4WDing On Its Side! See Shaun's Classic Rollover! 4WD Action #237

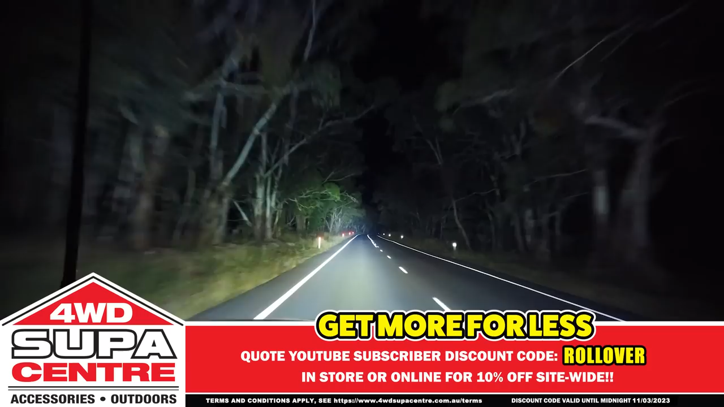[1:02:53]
Still a clear, crisp white light, but that little bit easier on the eyes when driving long distances. And of course, you get all the features and quality you'd expect from Adventure King's driving lights,